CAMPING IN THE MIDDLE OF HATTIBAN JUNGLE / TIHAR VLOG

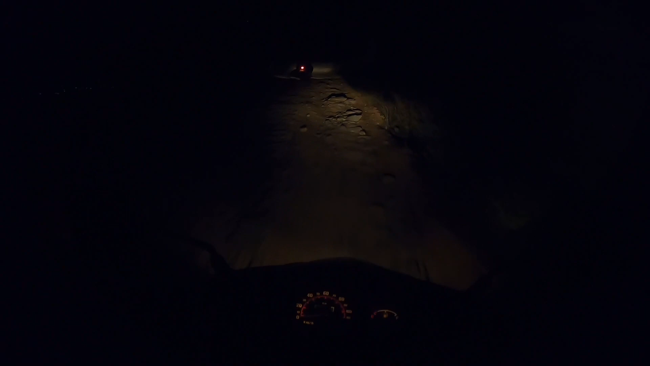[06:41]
सही जङ्गल छ है अब स्कुटरले साथ दिएर तानिदिए त हुन्थ्यो वाइल्ड ठुल्ठुलो उकालो छ क्या आम्बा है